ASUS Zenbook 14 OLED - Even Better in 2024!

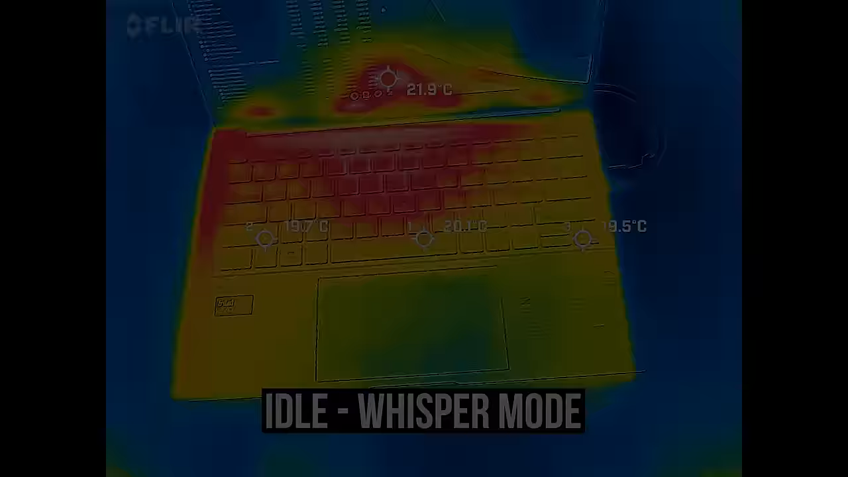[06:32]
The keyboard was still fairly cool to the touch, even with the heavy CPU workload running for hours. The warmer spots only felt a little warm, it's nowhere near feeling hot,
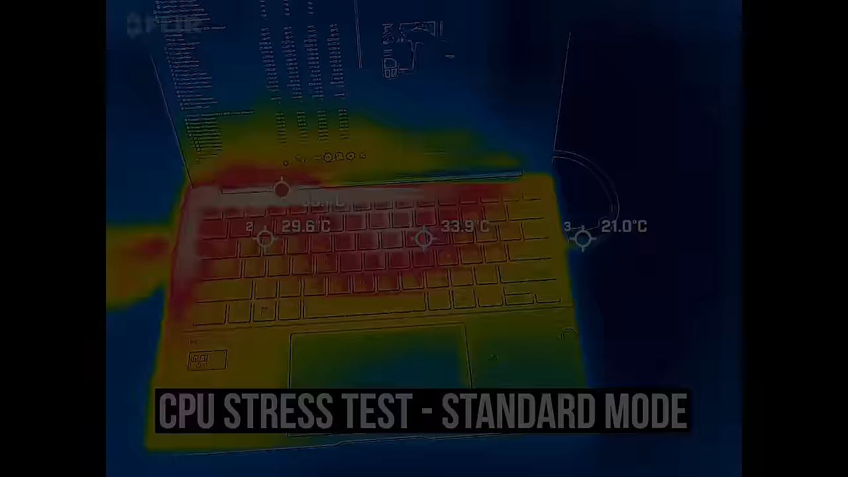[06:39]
even in the higher performance modes, a great result overall for thermals.
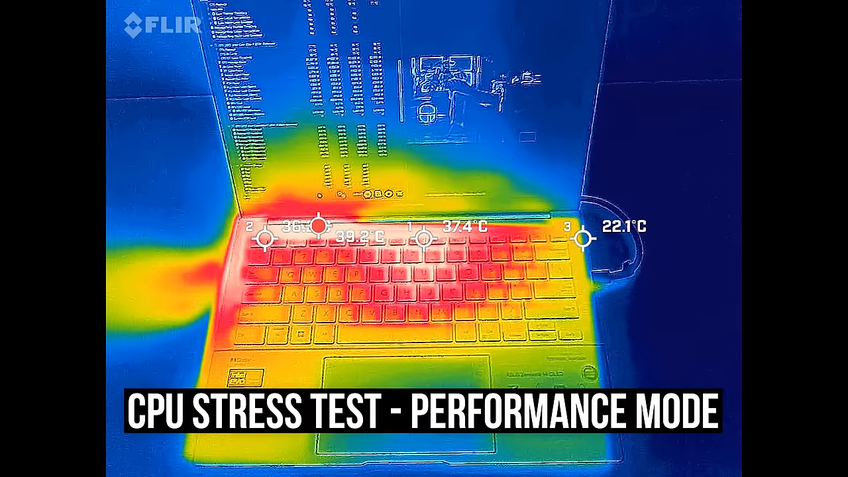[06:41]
The CPU's single core performance was quite impressive when compared to much bigger laptops, which helps translate into a nice snappy experience in Windows.